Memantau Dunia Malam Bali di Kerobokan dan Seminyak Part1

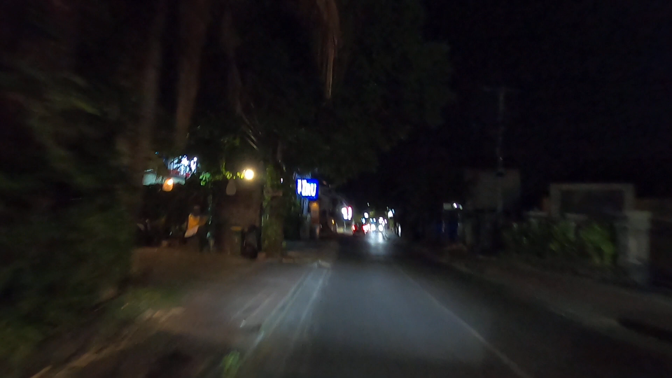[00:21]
ini jawab posisi di Jalan Batu Belik di daerah Badung ya di Kabupaten Badung Provinsi Bali di tanggal 20 April 2023
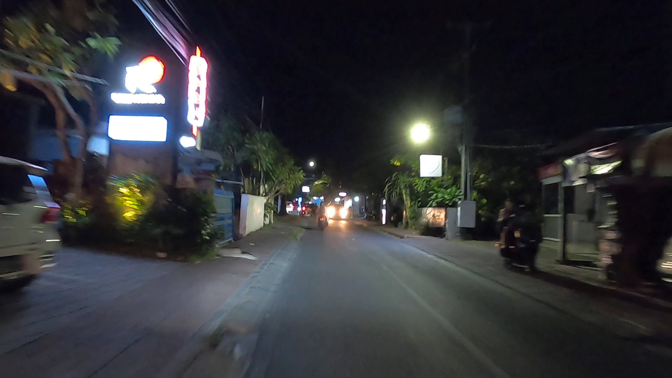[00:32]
kita keliling-keliling sebentar mau ya malam ini coba kita update video di objek-objek wisata malam ya yang banyak orang dugemnya Coba kita update nanti kita update ke jalan Petitengat lanjut
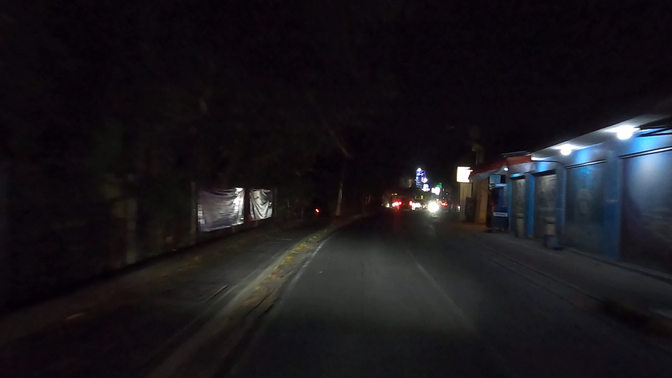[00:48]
lagi jalan jalan kayu ayah minyak mungkin kemana lagi kita mungkin di jalan raya kerobokan kita muter-muter dulu lah yang pasti malam ini malam Jumat biar teman-teman juga terupdate videonya biar tahu juga gimana Bali di malam Jumat nah ini ada beberapa tempat lokasi yang cukup rame di depan kita belok ke kanan nanti di depan ada pertigaan kita belok kanan
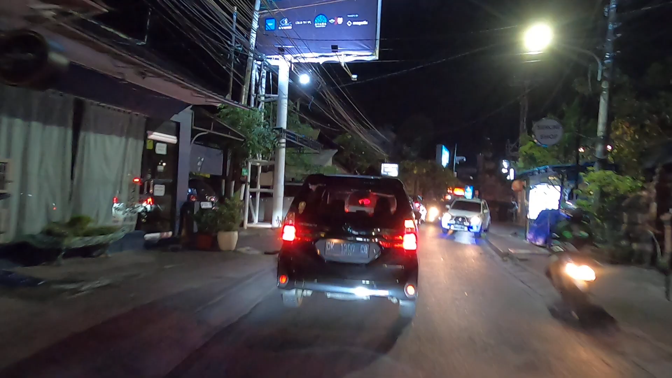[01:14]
kita pantau situasi dari Bali yang mau tahu
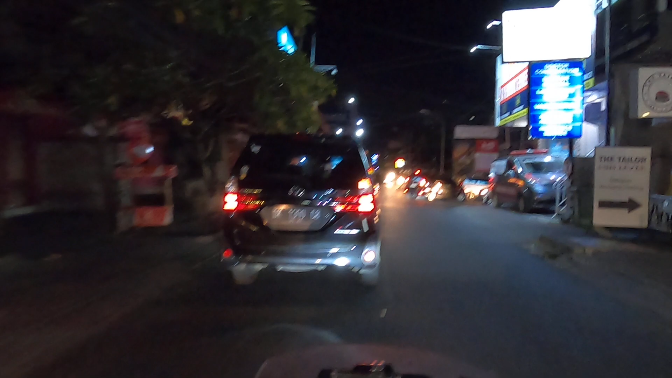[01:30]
siang kalah kalau sama malam itu malam itu ada beberapa lokasi itu memang bener-bener ramai sekali
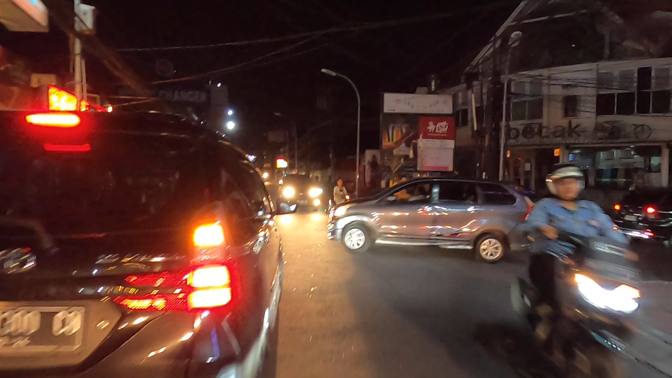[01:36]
nah kita belok ke kanan pelan-pelan kita ambil kanan kita
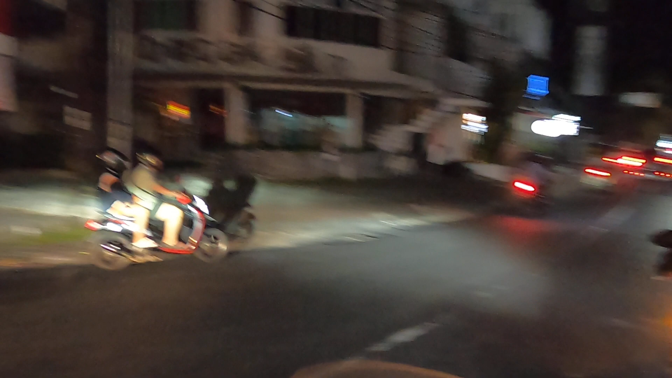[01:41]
update video yang terbaru di jalan Petitengat di daerah kerobokan ya Petitengat itu masih masuk ke daerah kerobokan kalau kabupaten masih sama di kabupaten Badung provinsinya provinsi Bali sosial apa itu The Social nama tempatnya ya lah disini di
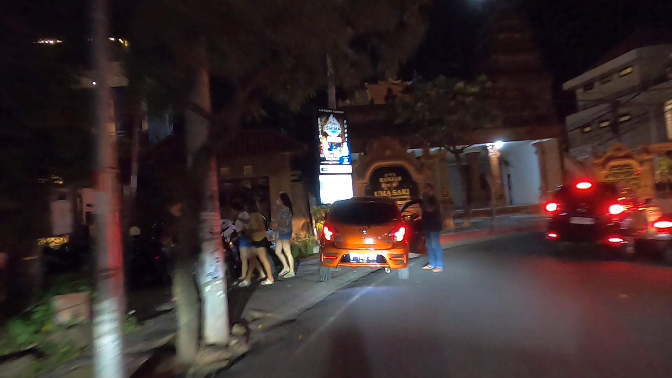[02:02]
kiri jalan ada nightclub teman-teman ya ada nightclub kita keliling-keliling dululah mantau-mantau
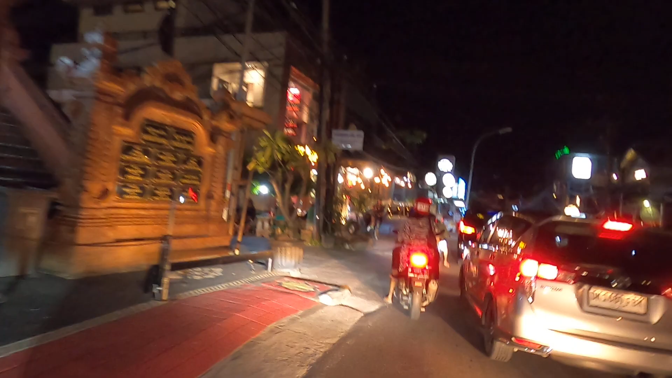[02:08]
update yang terbaru di jalan Petitengat ada beberapa objek wisata yang bukan objek wisata sih sebenarnya apa namanya tempat dunia malam tempat dugem nightclub ada beberapa nightclub yang cukup terkenal nanti kita coba pantau situasi gimana di malam hari kalau udah nyampe ke daerah sini tuh udah suasananya cukup rame teman-teman ya udah waktunya orang cari hiburan malam ini banyak
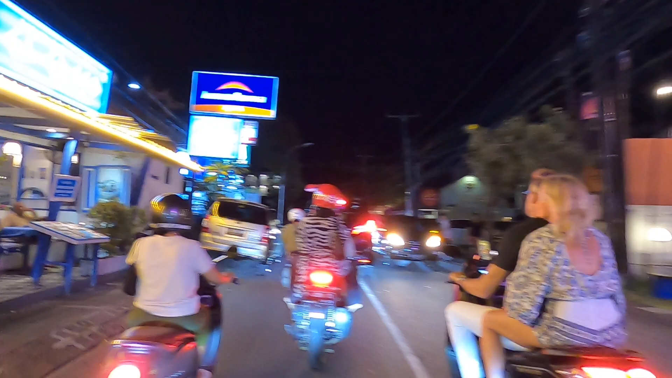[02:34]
biasanya selalu rame bahkan macet crowded di tengah malam banyak Angel kalau malam-malam tuh ya Angel itu
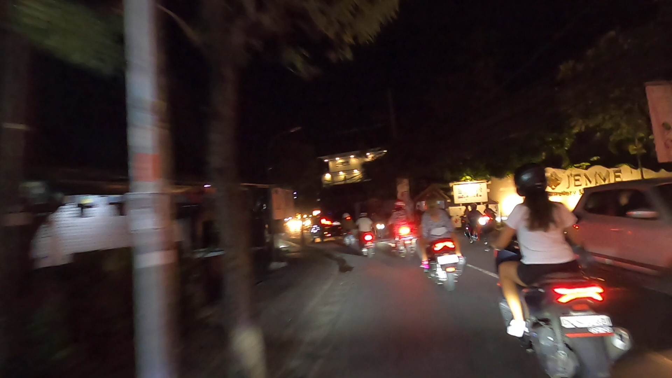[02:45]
apa bidadari bidadari malam hahaha tempatnya happy-happy ya
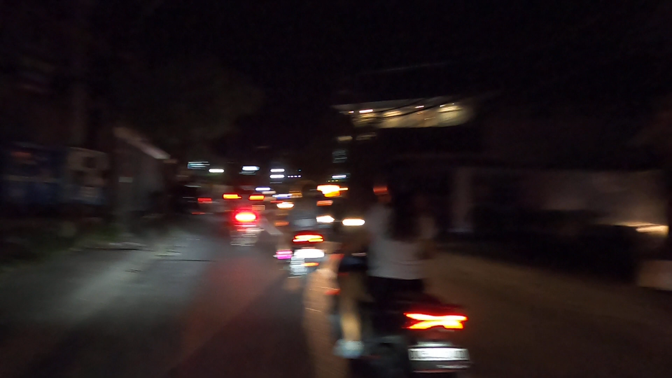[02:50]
kita lanjut temennya ngobrol-ngobrol santai ini update-an di jalan Petitengat di daerah kerobokan di
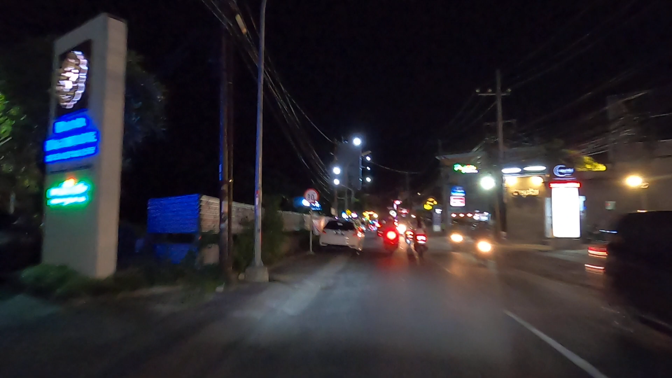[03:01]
sepanjang jalan ini nanti teman-teman bisa lihat gimana ramainya banyak tempat-tempat nongkrong tempat-tempat untuk menghabiskan duit kalau nongkrong nggak habisin duit itu susah nah ini salah satu tempat hiburan malam ya cukup rame
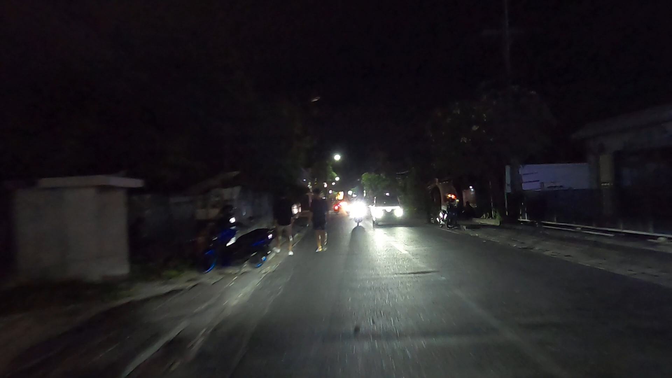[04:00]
lagi ada ada beberapa lokasi lagi yang cukup rame ada CC ada Mexicola adalah favela ada red carpet ada apa lagi ada banyak pokoknya teman-teman bisa terus aja lanjut ini sampai kemana kita keliling aja malam ini khusus keliling-keliling cari hiburan malam cari suasana malam hari ya kita berbagi informasi di
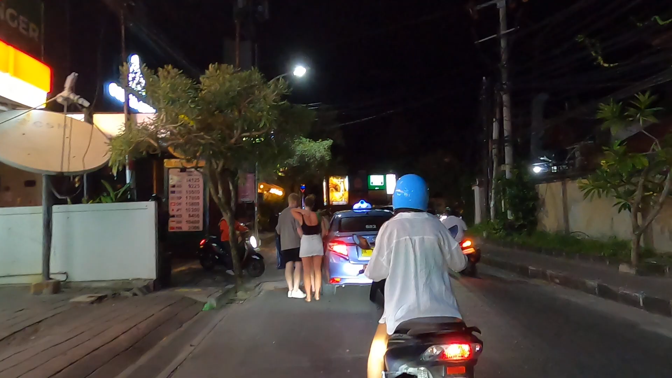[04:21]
suasana malam hari tunggu sebentar ya ini taksinya enggak tahu nih taksinya terlalu lengah itu Ayo Bang
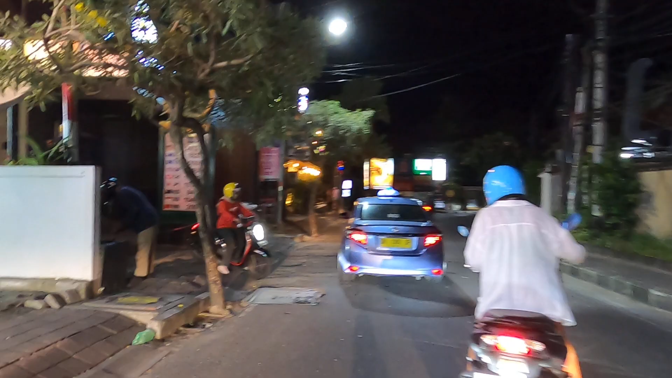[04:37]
nah itu kan ayo naik sudah
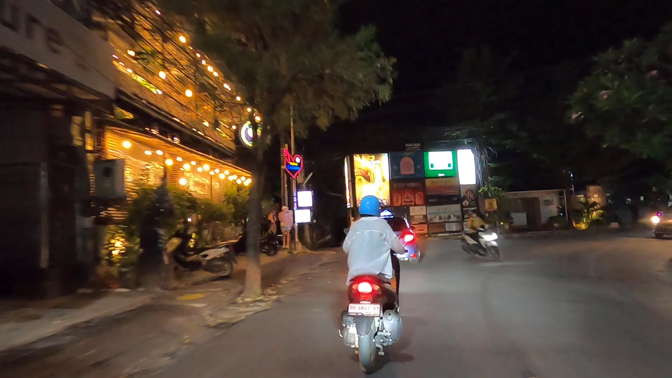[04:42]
mungkin ke mau ke daerah seminyak ya ke kanan juga ke kiri juga boleh sebenarnya ada jalur alternatif
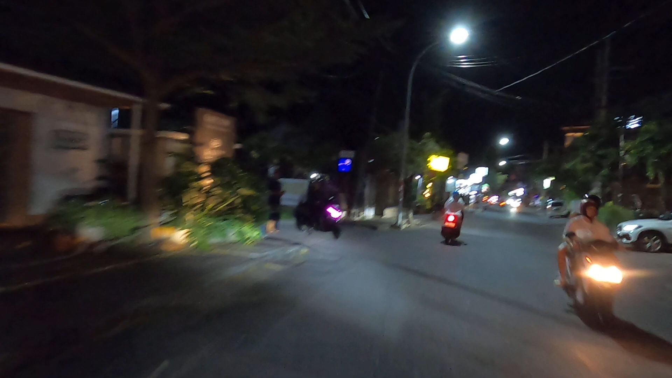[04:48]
biasanya banyak orang juga lewat sana tapi kita jangan lewat jalur alternatif kalau jalur
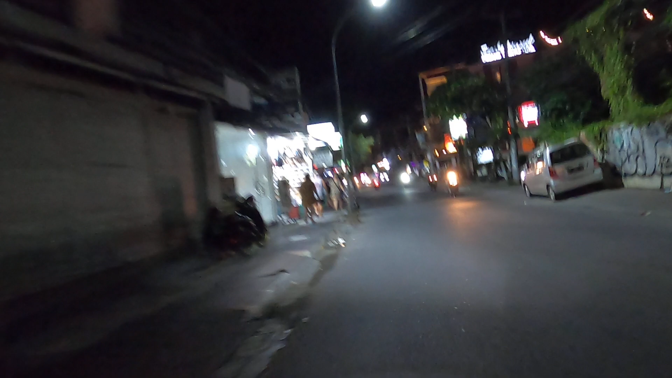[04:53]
alternatif itu biasanya sepi kalau rame ya ini di jalurnya ini biasanya cukup
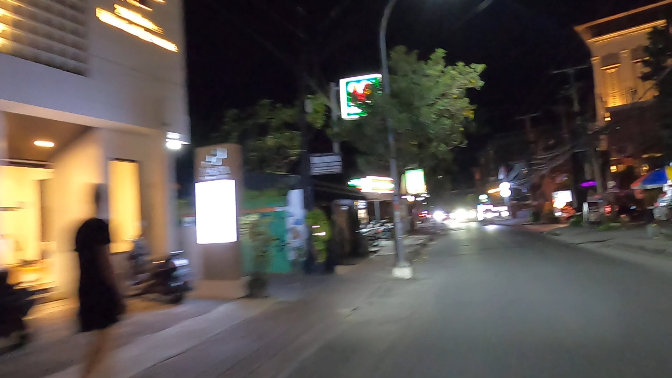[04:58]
rame kita update teman ya kita keliling-keliling dulu kita muter-muter dulu lah cari hiburan malam
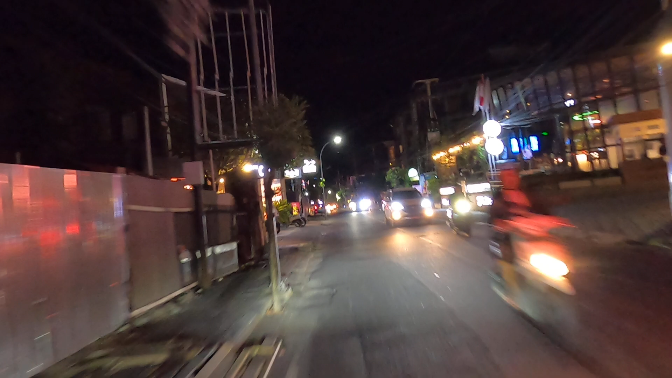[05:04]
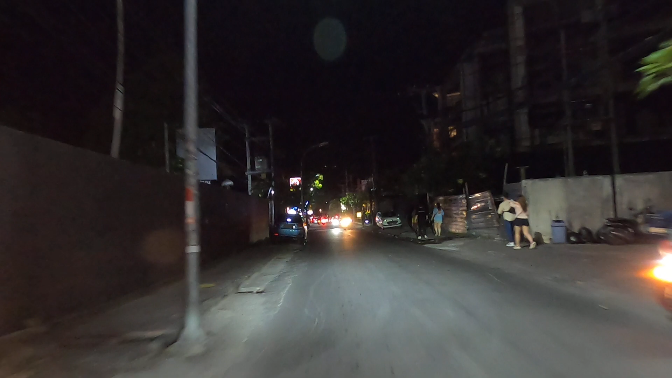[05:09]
cari tempat hiburan malam ya kita keliling-keliling kita mantau update yang terbaru dari Bali Bali yang sekarang ini teman-teman ya